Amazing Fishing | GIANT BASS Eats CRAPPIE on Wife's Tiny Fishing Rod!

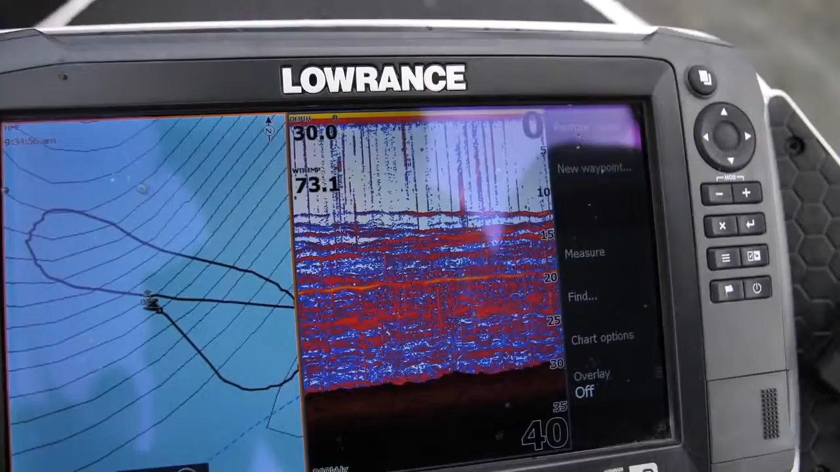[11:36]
Crappie's on the unit. See if we can watch that rod tip do a little dangle. I saw it. Get him. Got him. Got him that time.